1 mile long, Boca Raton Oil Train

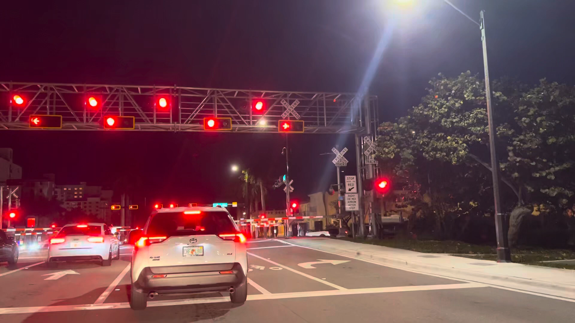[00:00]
Here comes the Brightline train in South Florida. Oh, wow! It's actually the Florida East Coast Rail. This is even better. Also, we're going to be here for a while.